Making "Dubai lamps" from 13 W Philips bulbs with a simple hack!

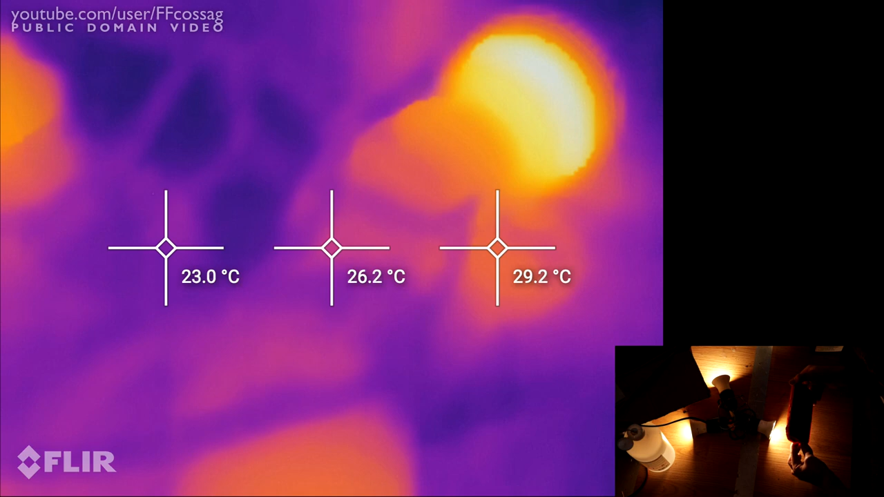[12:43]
Let's get a better angle to avoid that. So, yes, the maximum temperature of the LEDs here seems to be about 59 degrees.
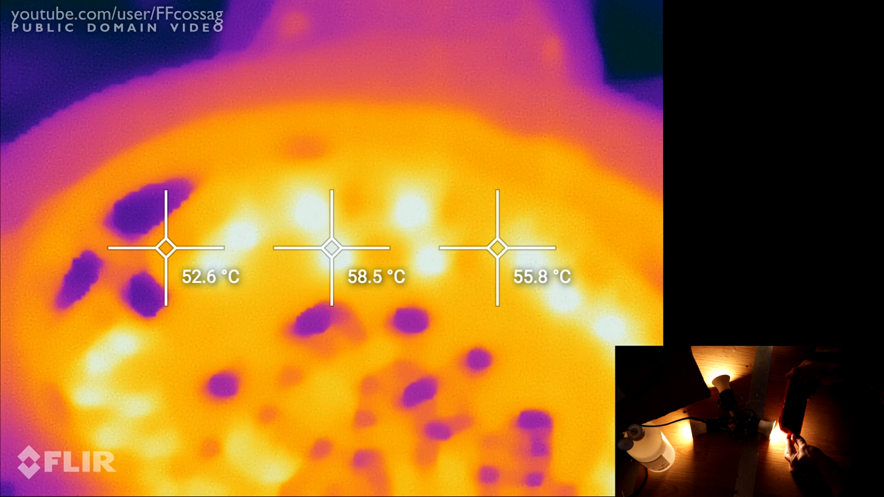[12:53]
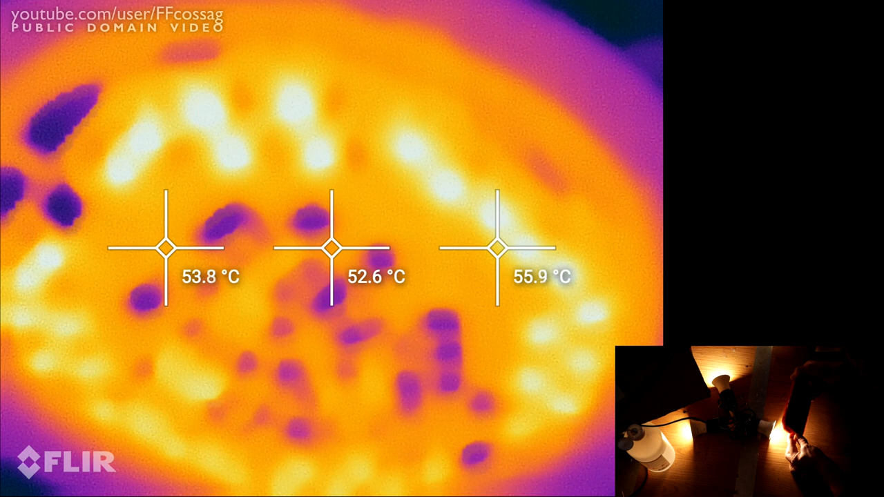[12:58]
And again, fairly uniformly warm across the entire light.
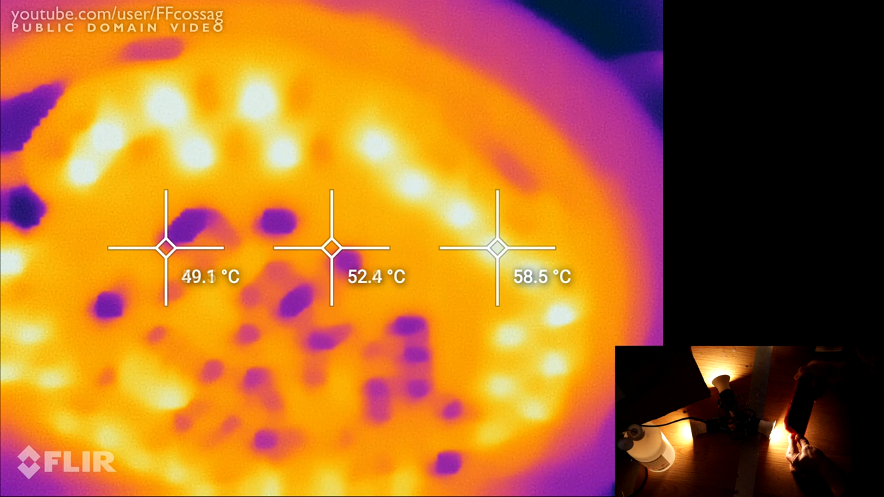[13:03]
So, that's a 40 degree drop on that one.
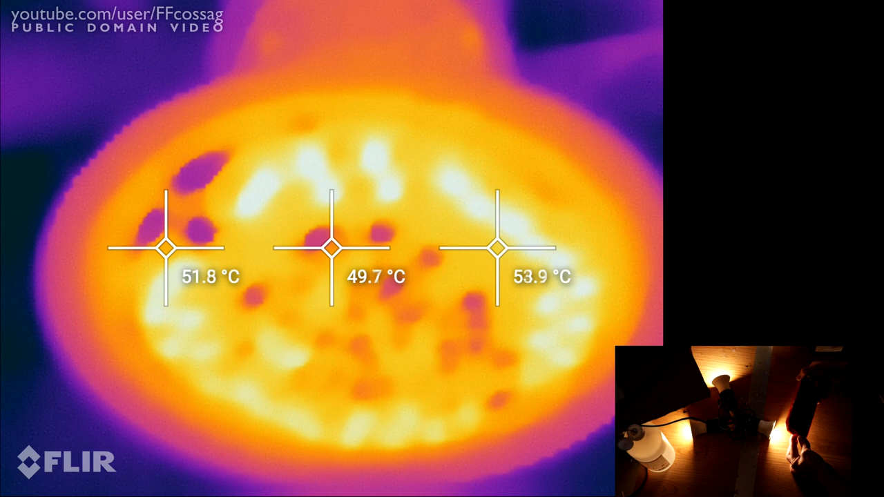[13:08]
And finally, let's have a look at a modified 2700K lamp.
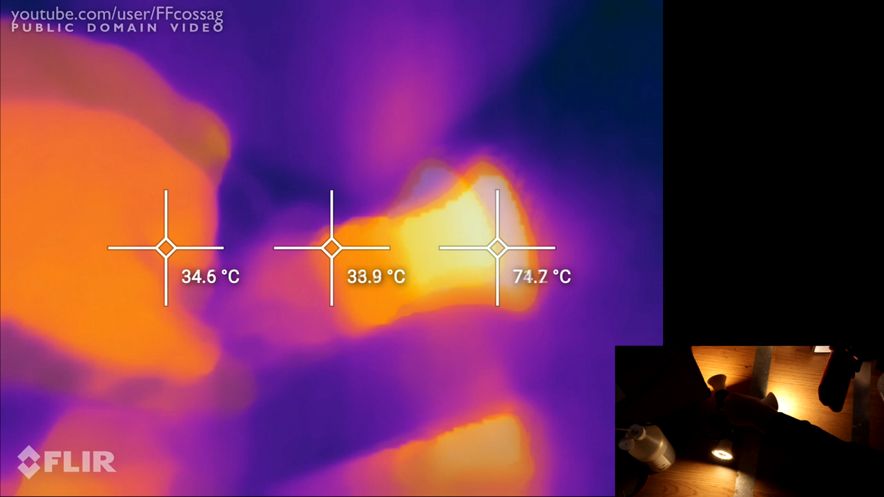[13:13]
Is that the one? I think so.
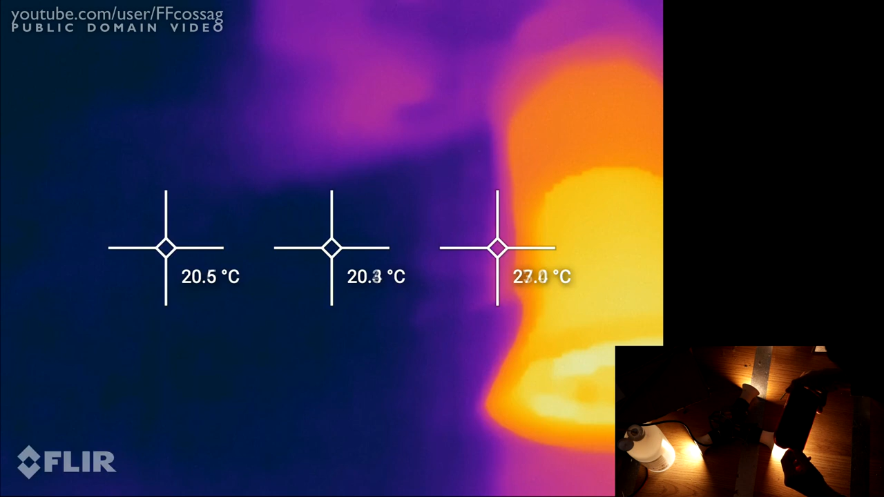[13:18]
It's difficult to see, they're so bright.
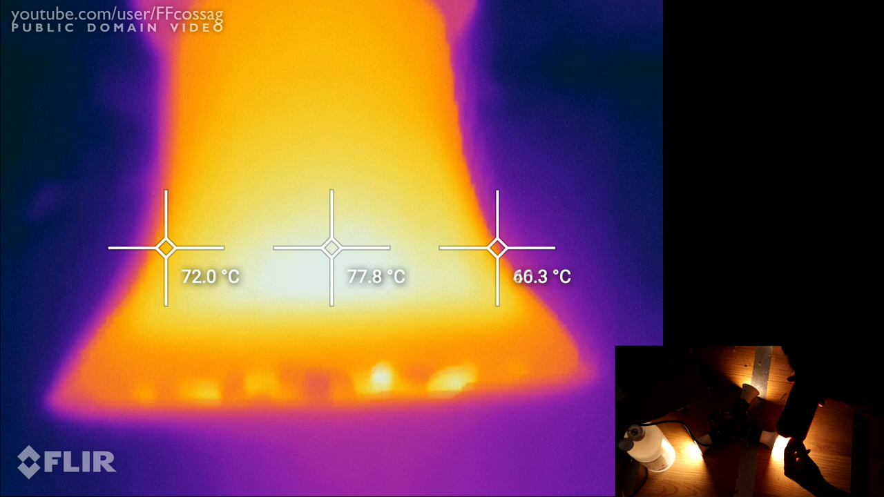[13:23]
That's definitely not the modified one. So, this is going to be the modified 2700K lamp.
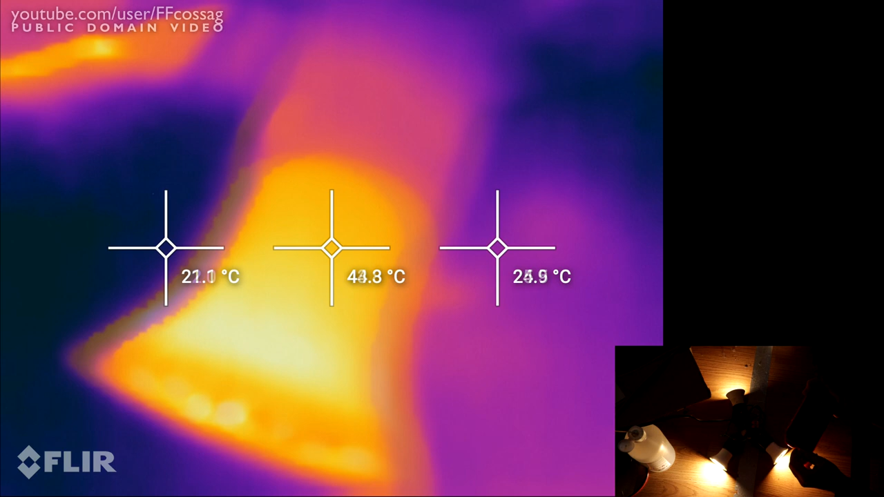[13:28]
So, that's the lowest power of them all at about 6 watts.
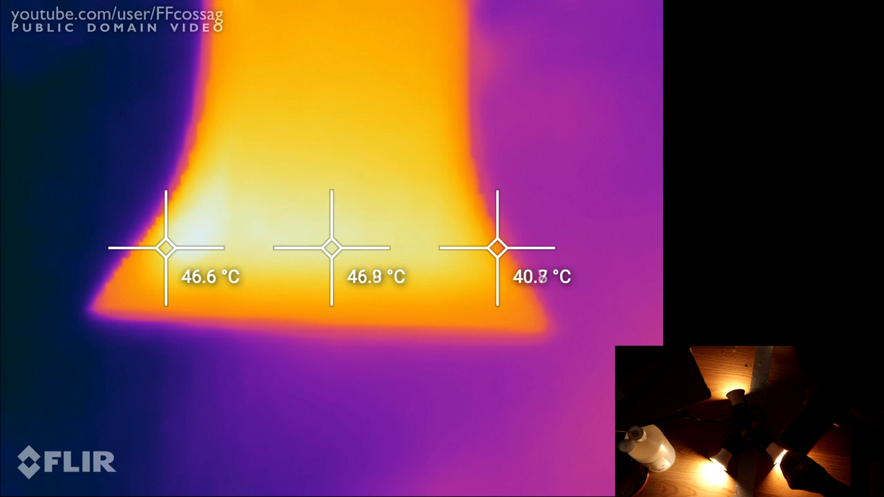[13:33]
So, we have a case temperature of 47 degrees, 48 at the most.
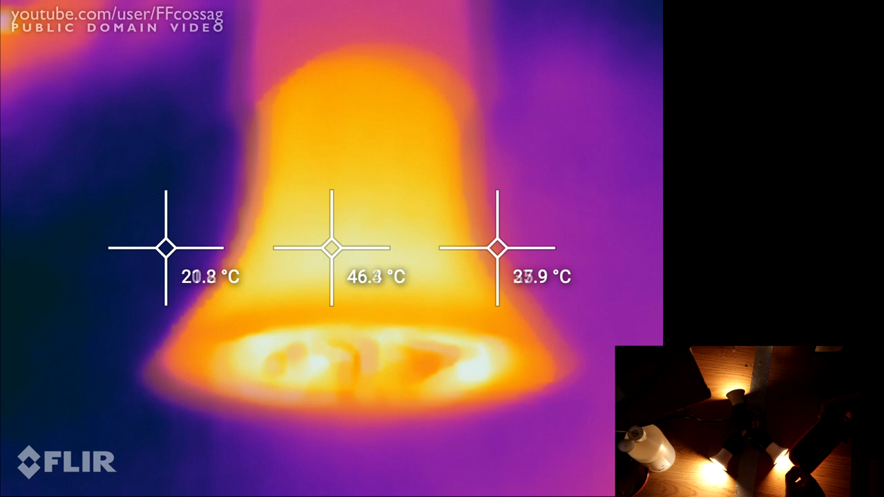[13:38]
And if we look at the actual LEDs, the drive chip in these get hotter.
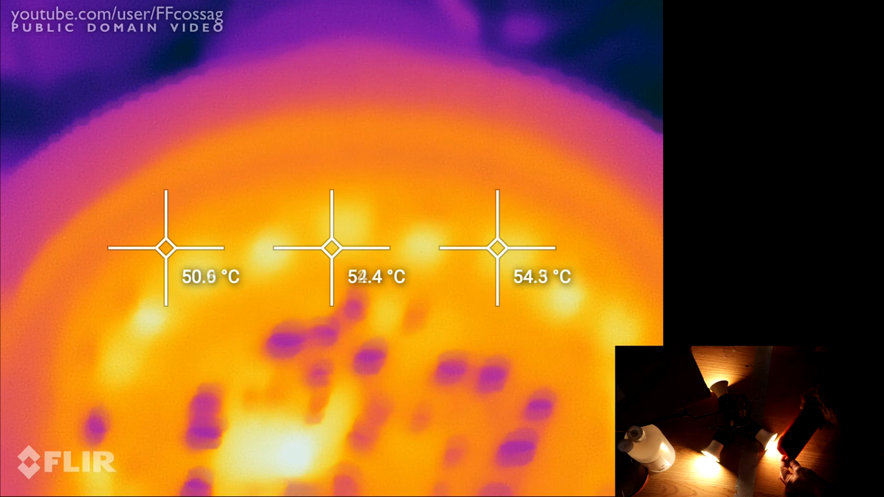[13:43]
So, that's 60 degrees.
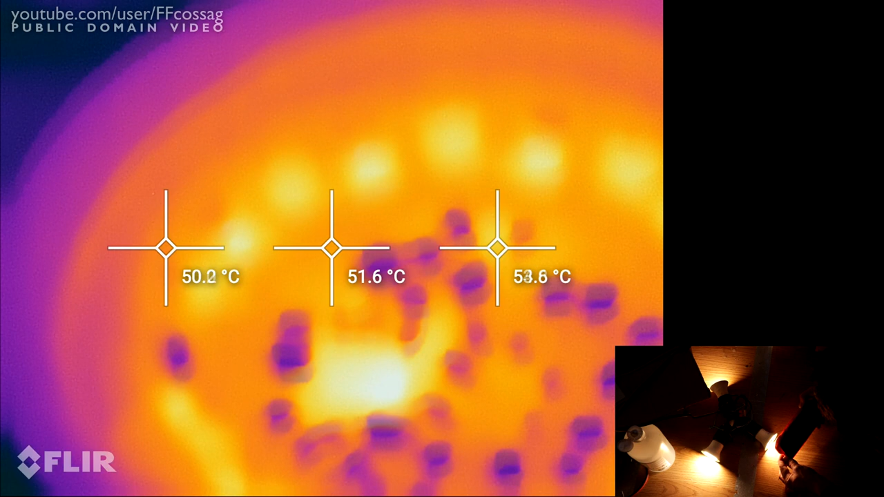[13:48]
And the actual LEDs, 58 degrees.
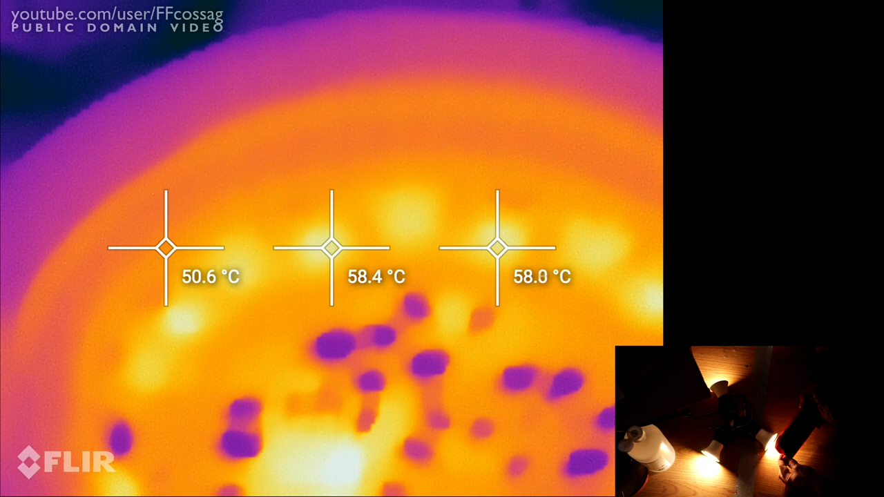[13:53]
So, you know, they all land at around 60 degrees on the LEDs when you modify them.
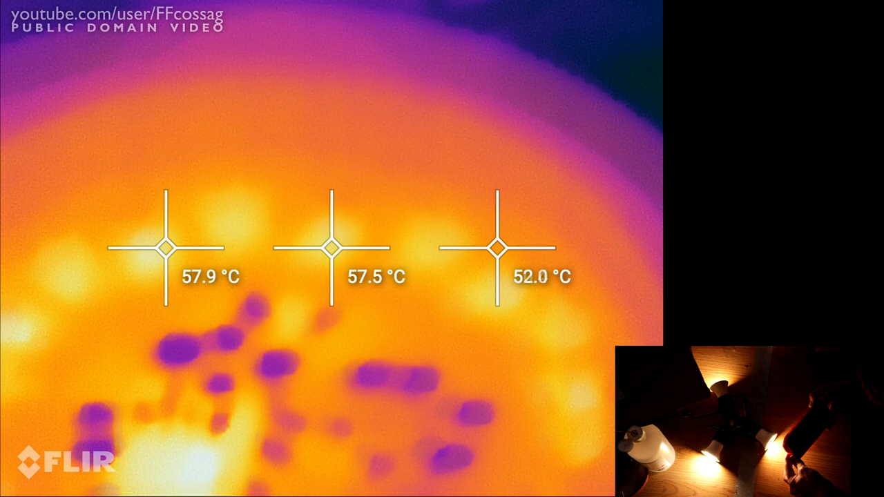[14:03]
Which makes sense since this has about, it has a fair fewer number of LEDs.